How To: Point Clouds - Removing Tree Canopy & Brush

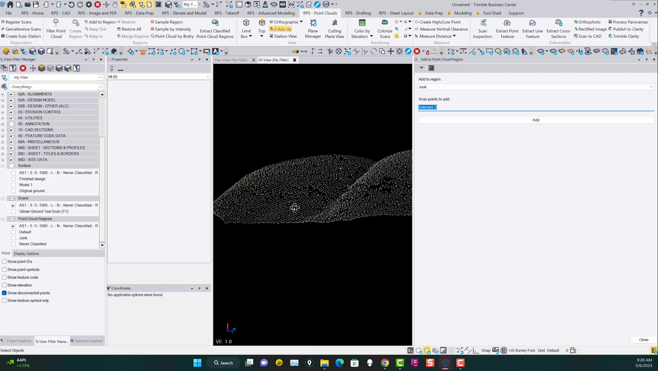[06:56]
And if you tip it up like that, then you can basically squeeze through here.
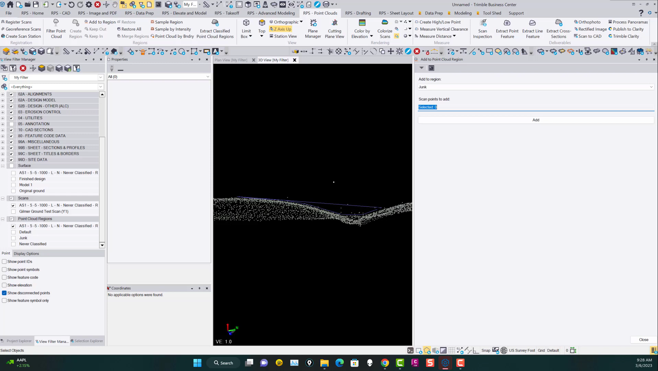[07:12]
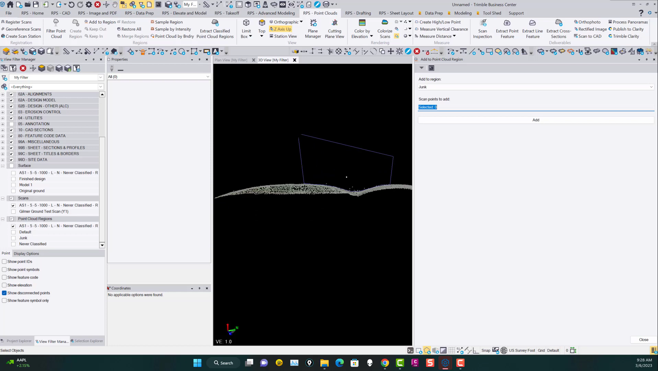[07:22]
So I'll just go through that like that and then just, I think I've got most of it there. And then what I would do is turn on the junk layer, the junk filter there, grab one of the points on that, and then go to surface members and say remove it from this surface. And that will remove the spikes from the data hopefully. So I turn on that surface now.
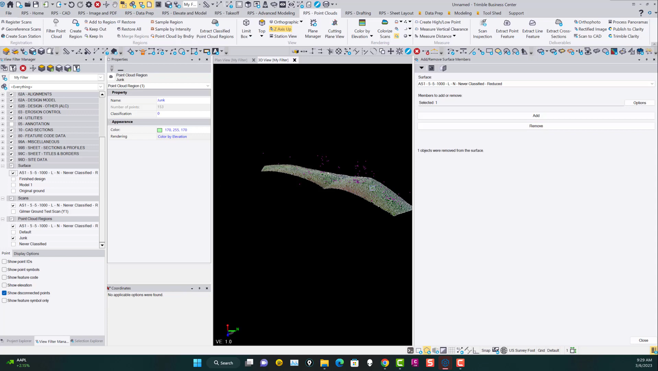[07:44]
You can see that your surface model is much cleaner now.
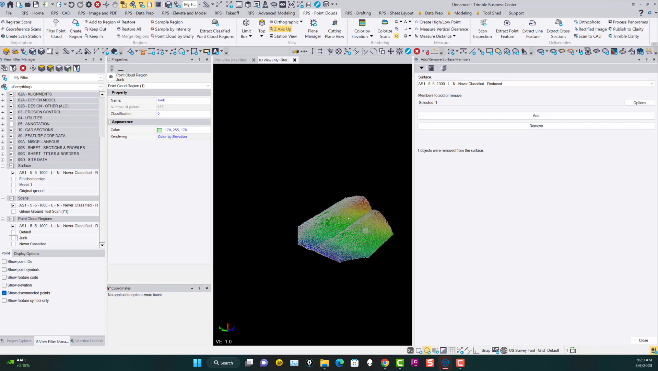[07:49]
If I turn off the junk point cloud, you can see I've got a pretty nice clean surface there. If I turn off the point clouds altogether, that gives you your data. Now you've got, you know, you've got a little bit of undulation and there's the odd little bit of a spike here or there.
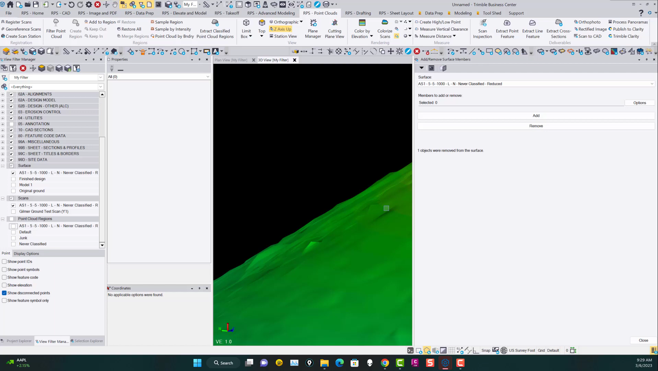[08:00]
But those are things you can decide how you want to clean those out if you want to.
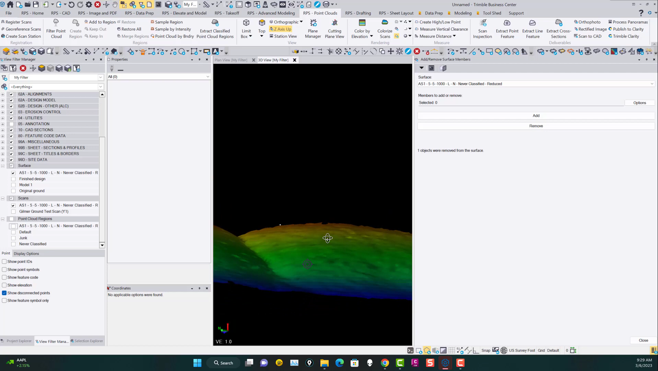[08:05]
And then down here in the ravine, there's a couple of bits there that might be there. So depending on what grid interval you pick in the starting point will dictate kind of the density of your surface and
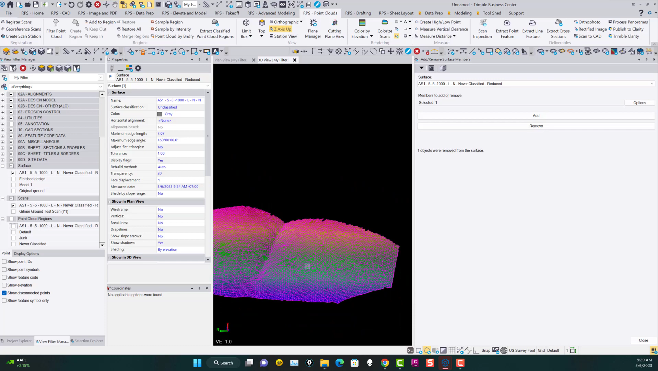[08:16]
how closely it resembles the ground through there and then the spikiness. Then you can change. If you've got these little areas here, then you might want to just change the edge length to 50 or 25 or something like that, and that will just heal up those little areas right there. And if you've got any more spikes around the edges here, you can go in and get rid of those as you need to.